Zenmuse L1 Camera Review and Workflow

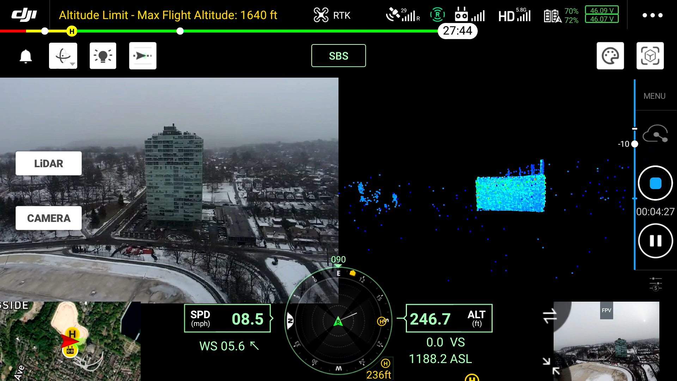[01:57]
such as long, tall buildings like we're going to show you.
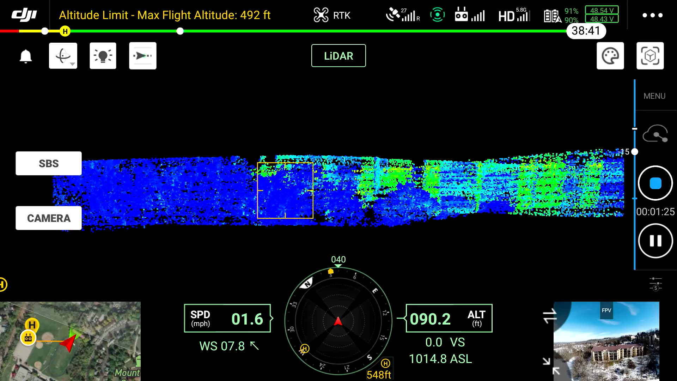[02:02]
Once we hit record, we can see the live data coming off the sensor in real time.
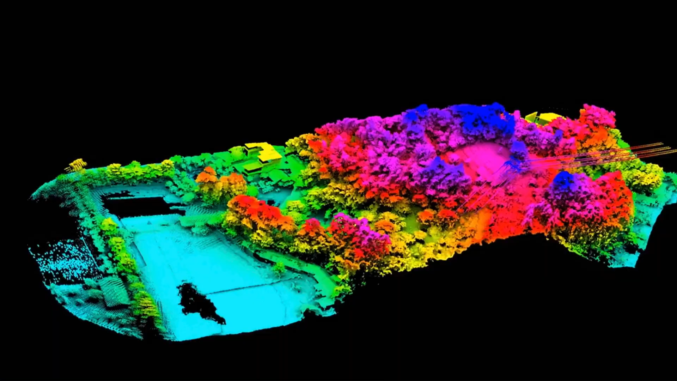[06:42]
and that is really trying to go through vegetation
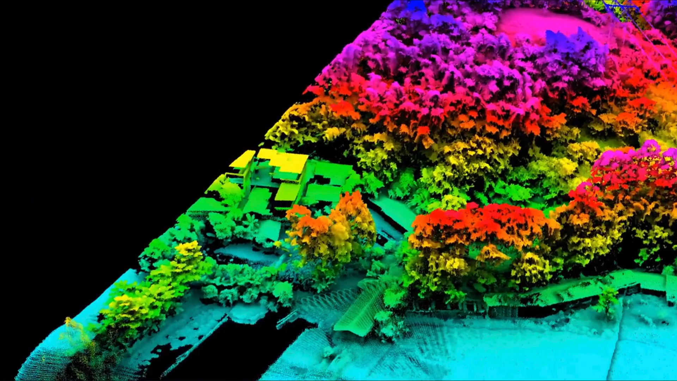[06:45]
and be able to get a lot better cloud-based and a better 3D model of that vegetation,
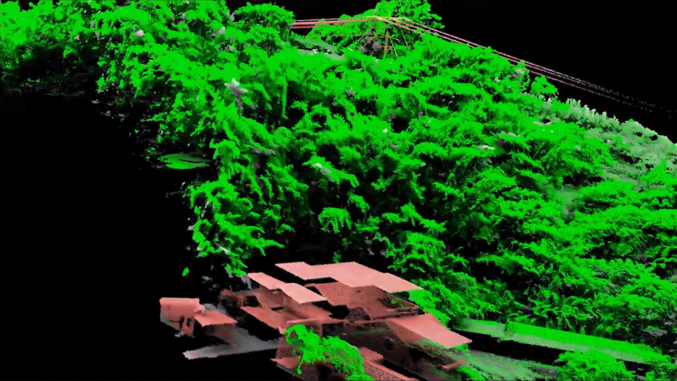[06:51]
where photogrammetry doesn't do that very well. If you're familiar with photogrammetry, you know,
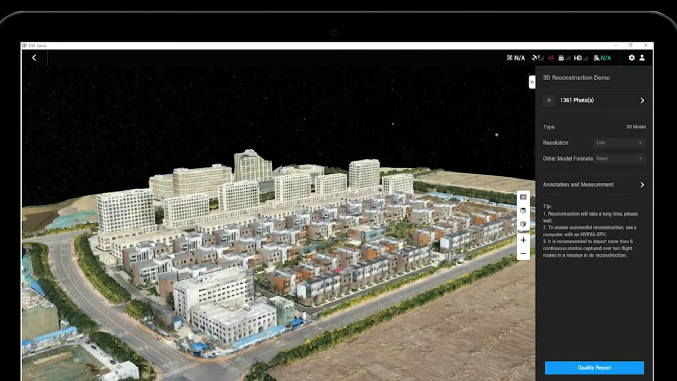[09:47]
stripped down way to look at our data. It allows us to be able to do simple measurements, calculations, volumes, and areas.